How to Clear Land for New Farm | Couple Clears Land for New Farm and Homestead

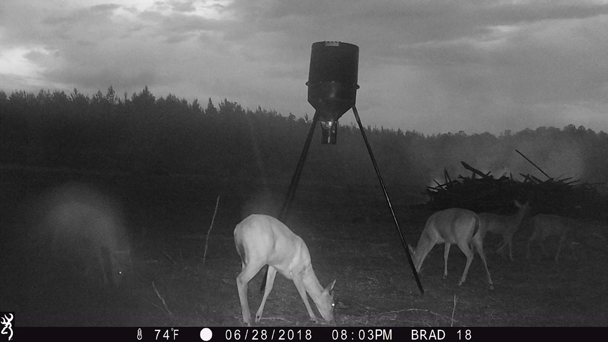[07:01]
You know, it had been forever. Uh, this had always been, uh, planted pines or some sort of thick, um, secondary forest. And, uh, now it was cleared and they were coming out to check it out. So we had quite a few deer out here in the front pasture.
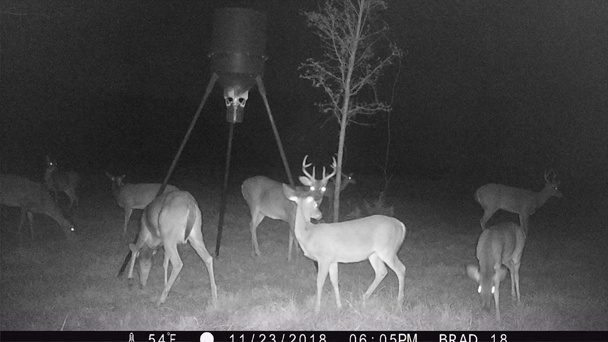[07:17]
Um, we had feeders and stuff out here. We, we don't do that so much anymore. We try to keep them to the back. It's more secluded back there.